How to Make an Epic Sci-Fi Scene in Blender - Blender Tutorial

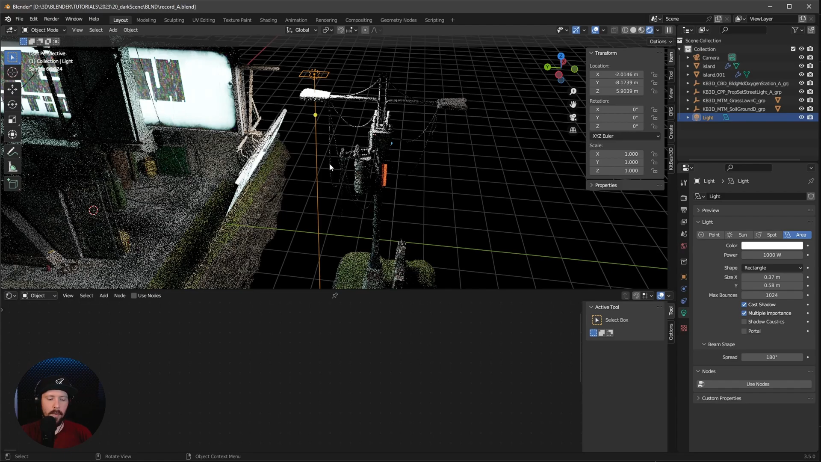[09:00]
g and z here now to bring this here in
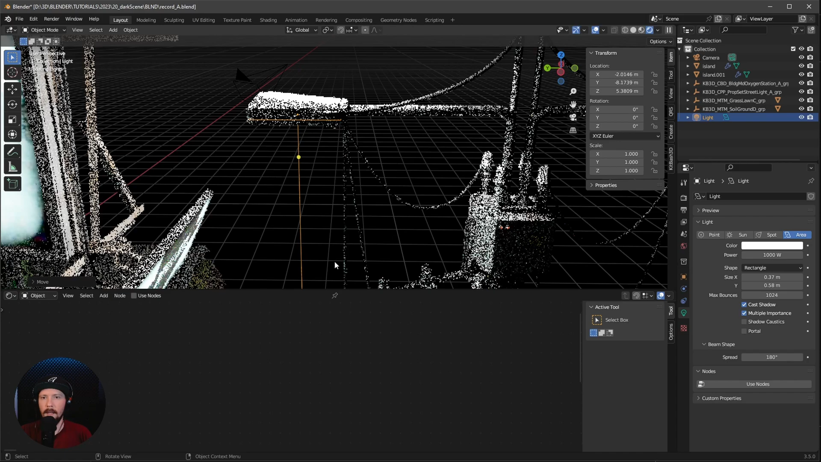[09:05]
this light so this one will really shine here down
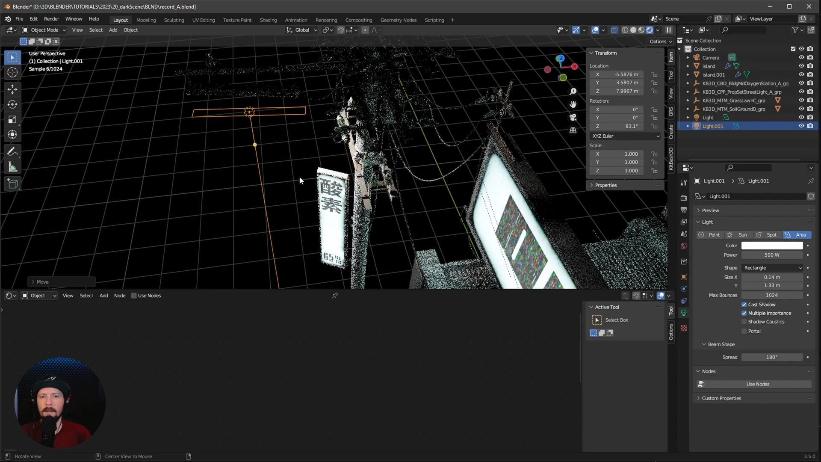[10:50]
let's press the g and that to bring this a little bit more up